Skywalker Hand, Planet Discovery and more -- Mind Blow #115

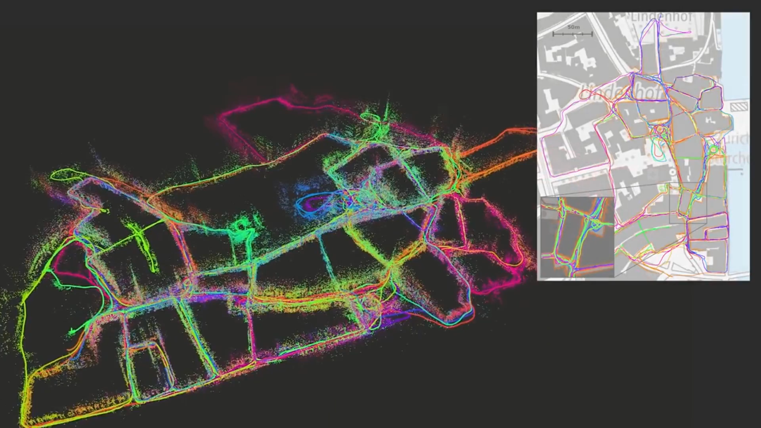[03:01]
ASL's robot constructs a model of its
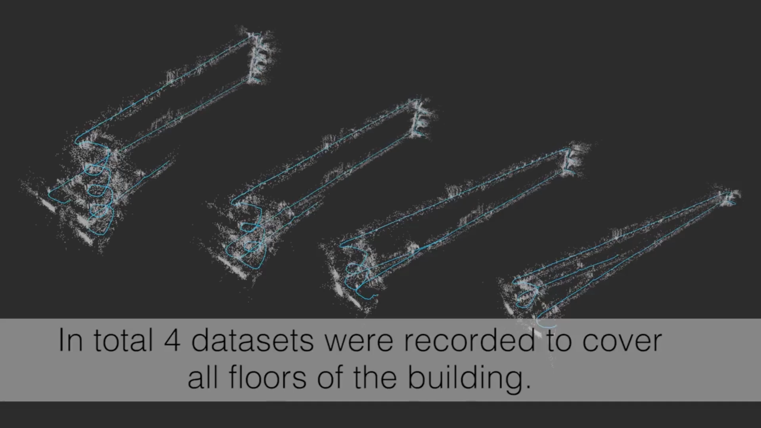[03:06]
environment while a separate process handles localization and multiple data sets can be looped together to improve accuracy.
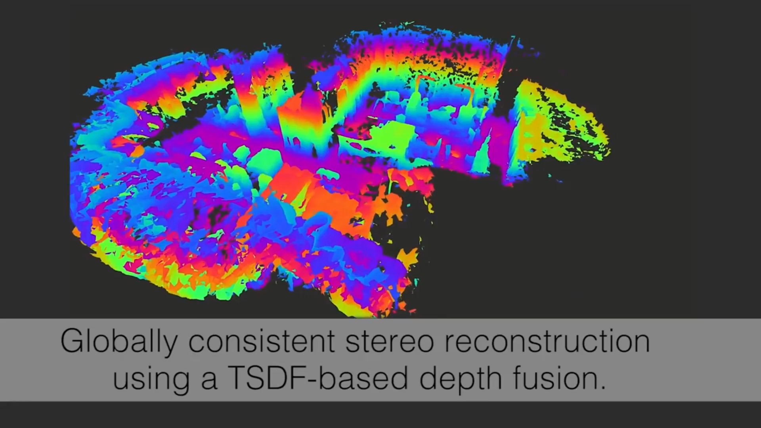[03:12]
It seems to me potential future applications of this could include creating rich,
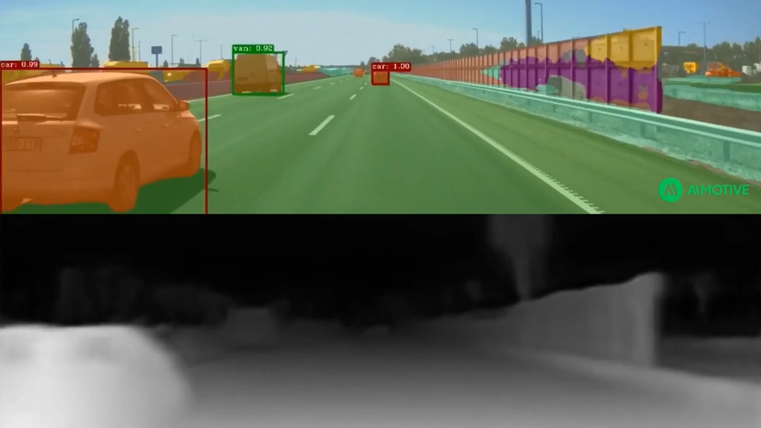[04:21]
they're using camera sensors to feed data to software which they say allows for higher resolution information and analysis like differentiating a child from an elderly person.
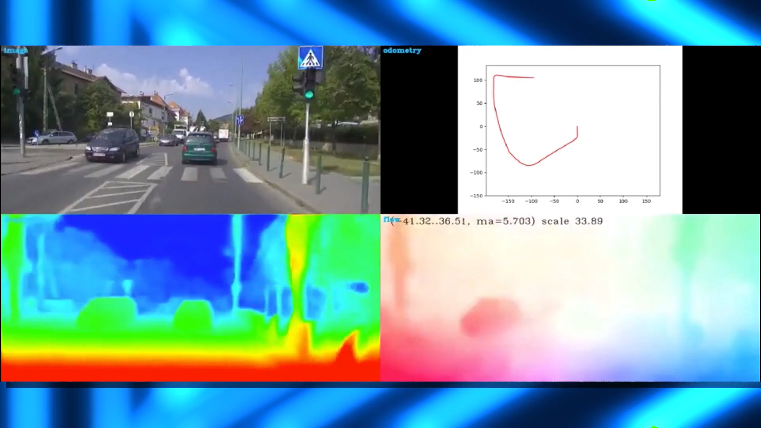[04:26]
And really, the next steps are making the system cheaper and more energy efficient. Google's artificial intelligence has discovered a planet.